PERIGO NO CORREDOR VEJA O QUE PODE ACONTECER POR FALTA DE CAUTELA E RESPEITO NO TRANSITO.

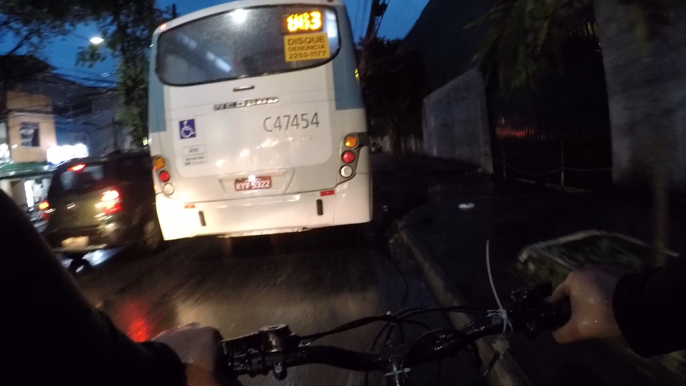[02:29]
Ó Já vou pra Vou passar por cima da calçada aqui, né?
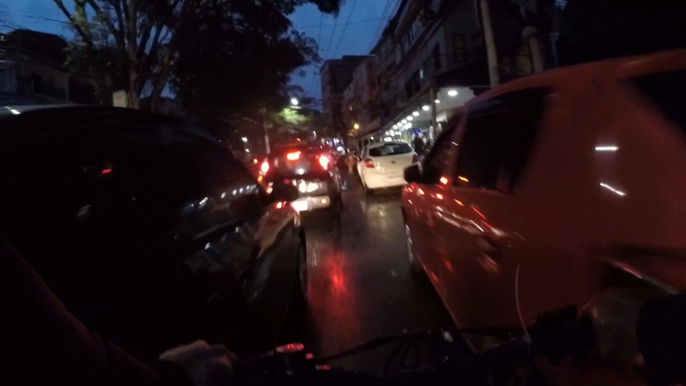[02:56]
É muito perigoso você cortar caminho Ali tá aberto
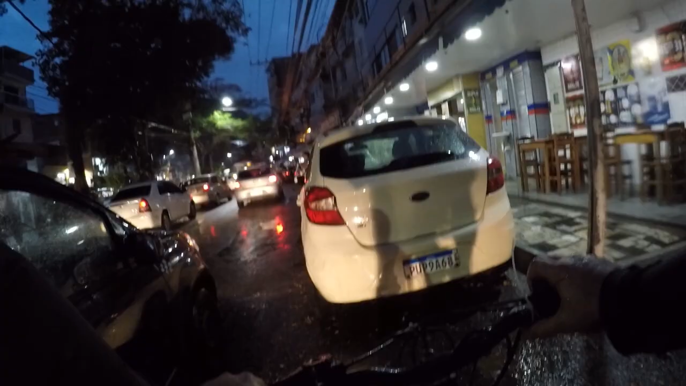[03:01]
Tá mexendo o celular ali Ó
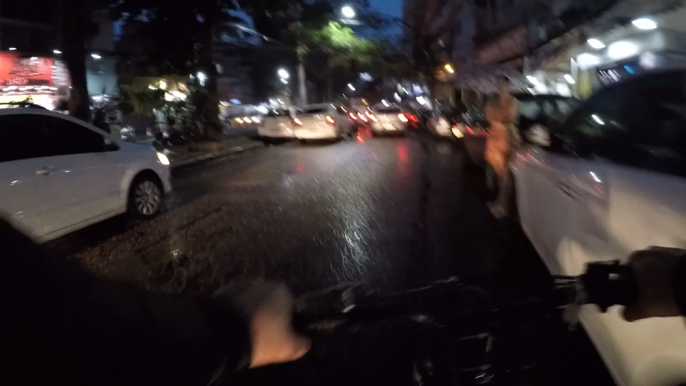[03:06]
Motorista Motorista Carona Tudo no celular ali Naquele carro preto ali Entendeu? Agora eu vou jogar pra cá Não sei se esse doido vai jogar Aí Esse cara vai jogar pra cá também Rapaziada, esse vídeo aí eu tô mostrando pra vocês aí
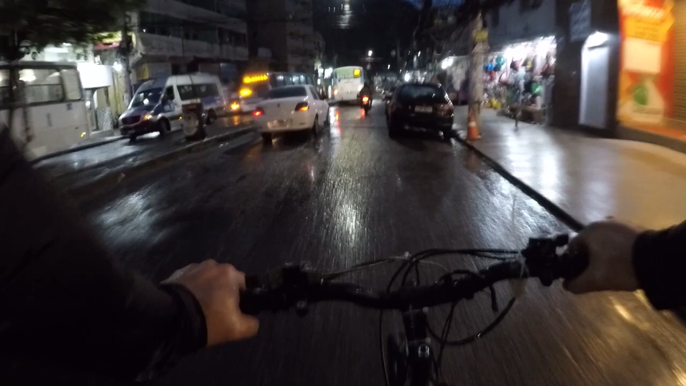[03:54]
Aí eu imagino você, ó Corredor Olha, olha, olha Viu? Vocês viram o perigo aí? O cara abriu a porta do nada mesmo Do nada o cara abriu a porta ali Do carro Entendeu? Então esses perigos aí É que pode ser evitado Entendeu? Com cautela Né? Você Tá sempre à frente Com a visão à frente No trânsito